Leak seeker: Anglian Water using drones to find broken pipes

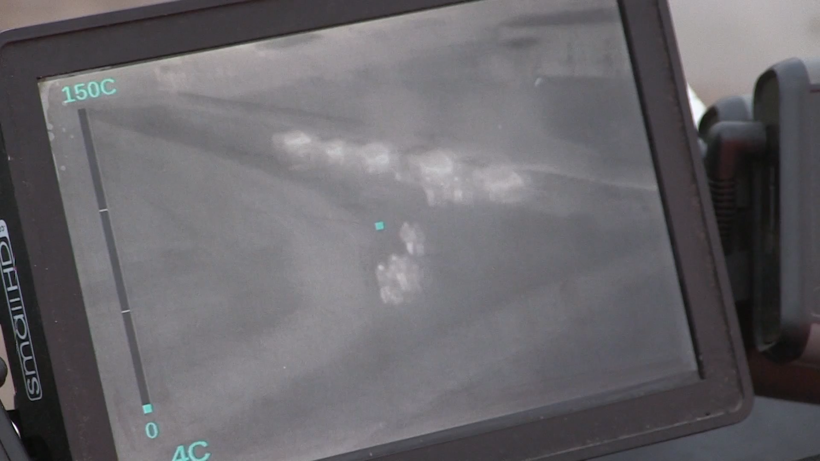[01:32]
On screen: scale top 150°C
This is what the drone sends back down to the ground. Here you can see an area that could potentially be a leak.
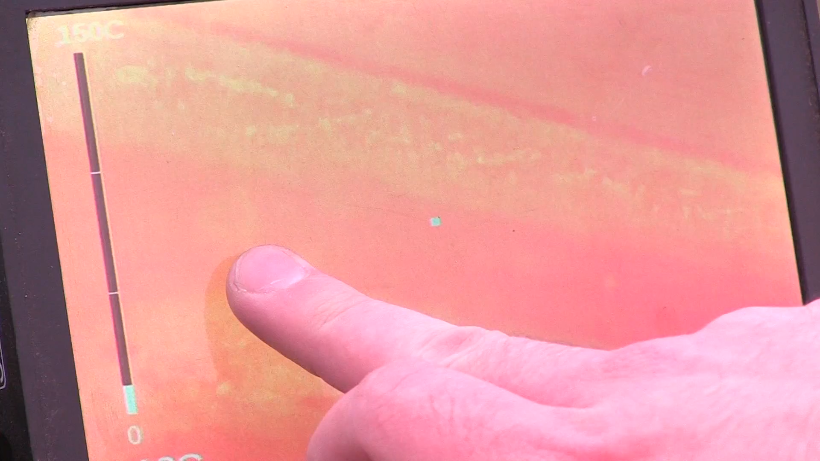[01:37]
On screen: scale top 150°C
The data's then sent off, processed, and comes back looking a bit like this.